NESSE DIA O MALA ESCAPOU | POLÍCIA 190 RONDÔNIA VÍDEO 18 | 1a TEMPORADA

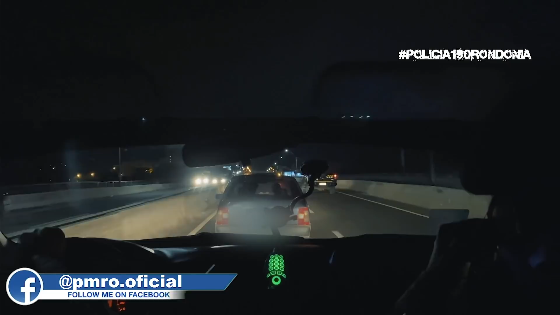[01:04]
Ele tá vindo pra Campo Grande? Eu nem sei como é que ele chegou. Tipo, ele veio de caminhão, veio de caminhão. Certeza. Olha o motor aí desconfiado ali pra nós. Vamos guardar, Sérgio. Vamos guardar. Espera chegar aí no acostamento